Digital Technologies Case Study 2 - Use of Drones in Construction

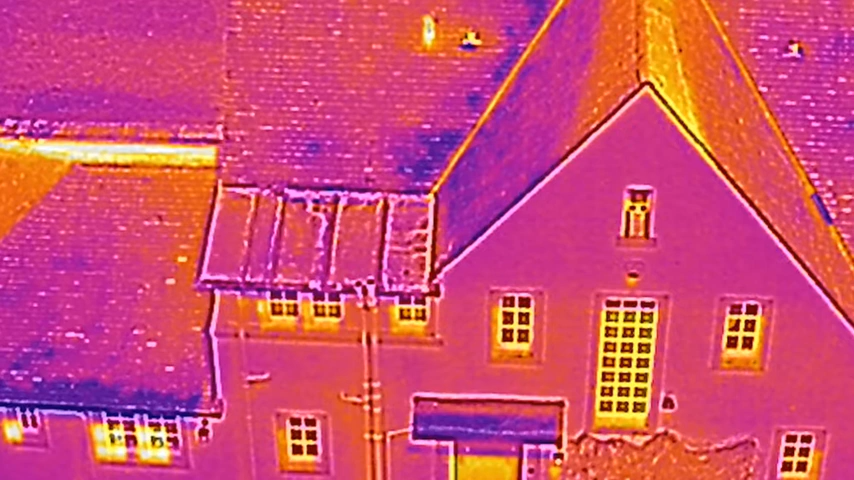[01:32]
it gives you a thermal imaging of that same, so it's two pictures in one alongside each other.
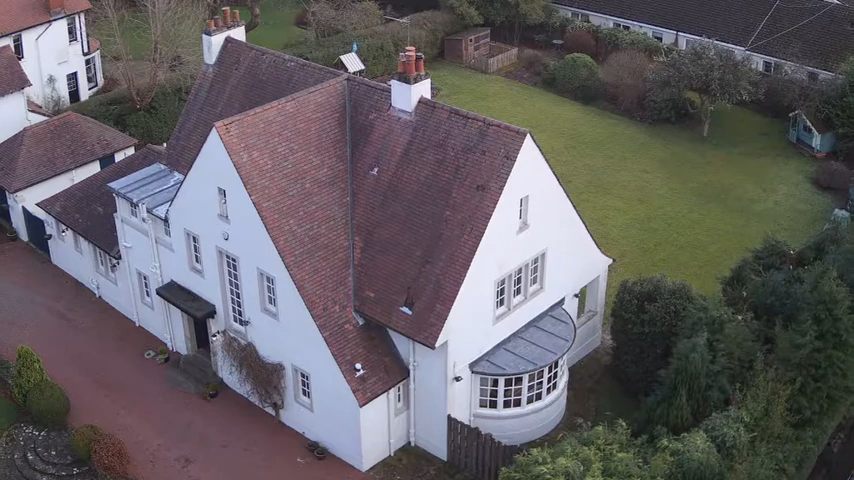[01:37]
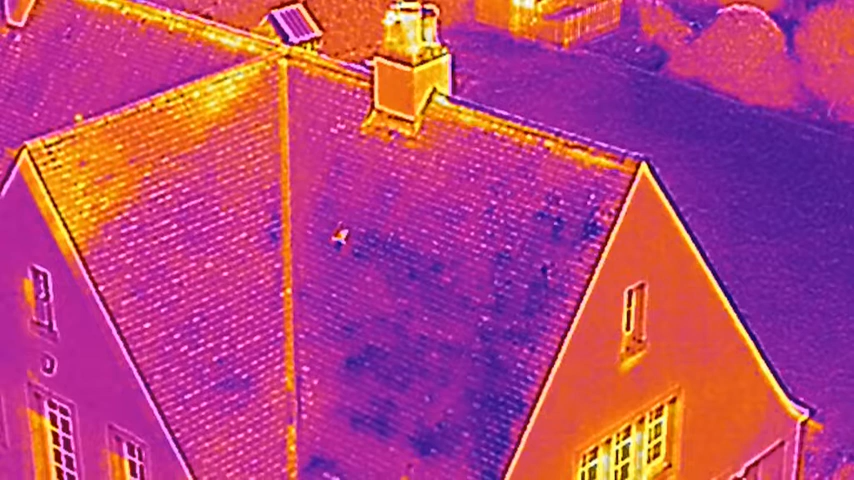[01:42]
So when you download onto a computer, it gives you the ability to be able to look and see where the heat loss is in any building or large building site.